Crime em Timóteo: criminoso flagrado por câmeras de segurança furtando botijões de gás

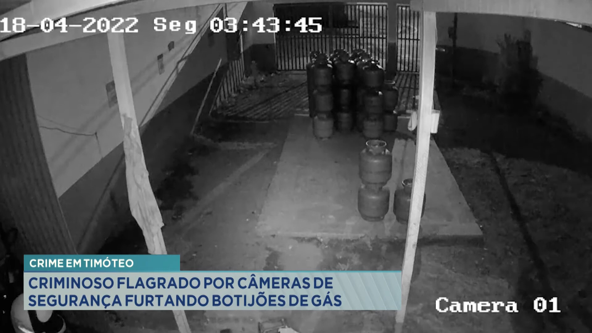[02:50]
Ô, Gisele, só não gostei de você falar que ele parece um gatinho, tá parecendo mais, é um lobo. É, um gatinho, um bicho tão inofensivo, parecia um lobo. E, olha lá, Gisele falou das características dele, que é tatuagem,
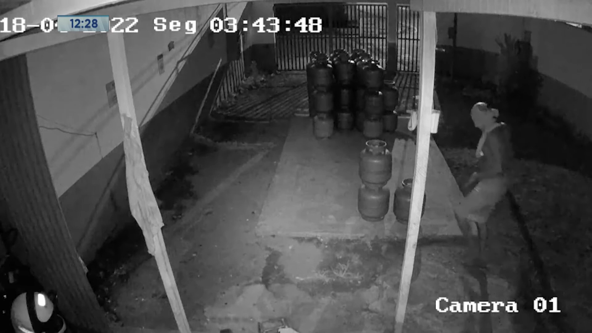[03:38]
Ele andou um tempo. Aí, olha lá, 3h43, ele falou, voltou. Aí, colocou o botijão de gás no lugar, deve ter dado uma descansada.